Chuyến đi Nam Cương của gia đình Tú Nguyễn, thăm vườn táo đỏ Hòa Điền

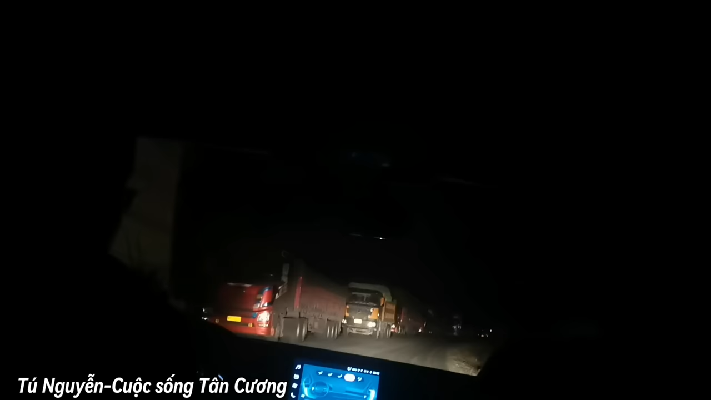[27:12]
Đi cái đường này thì nó cũng khá nguy hiểm. Đến lúc này là bị sương mù này.